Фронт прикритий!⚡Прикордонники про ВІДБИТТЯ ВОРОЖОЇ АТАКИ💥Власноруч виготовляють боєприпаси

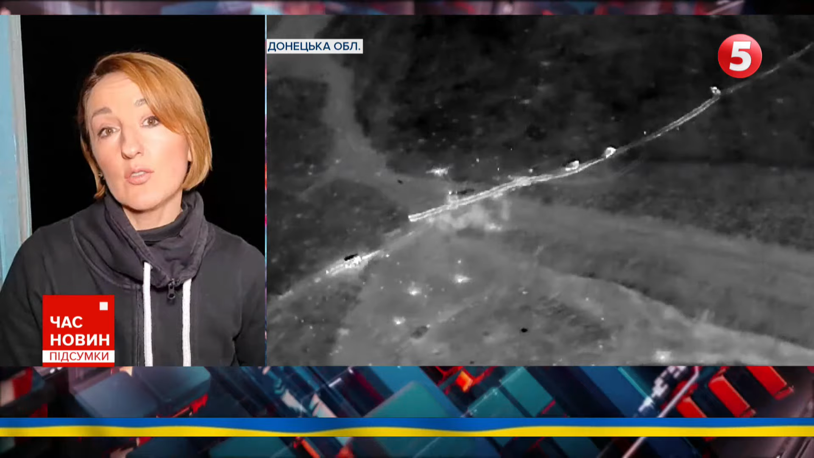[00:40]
Дві одиниці техніки підірвалися, три розгорнулися і поїхало, втекло. Ну, а ту техніку і той екіпаж, який залишився на дорозі, добивали FPV-пілоти. Той, хто вразив танк Т-64, ми сьогодні зустрілися з цим прикордонником, він нам розповів цю цікаву історію. Давайте послухаємо. Три одиниці техніки вже від'їхали.